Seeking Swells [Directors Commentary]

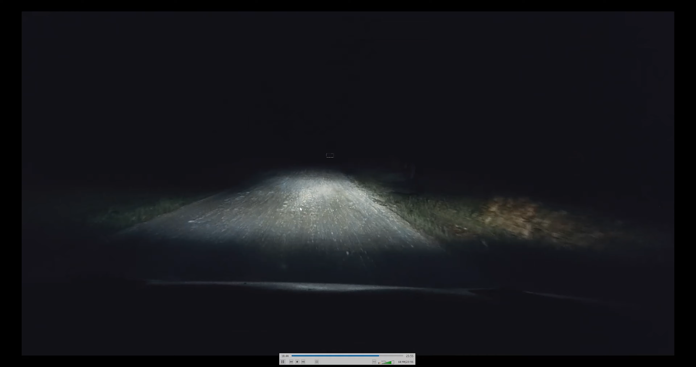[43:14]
this is where I really needed the 4x4 you don't see it so much here this is the beginning of it but then as I started to get closer it was all just rocky unpaved road up down steep steep roads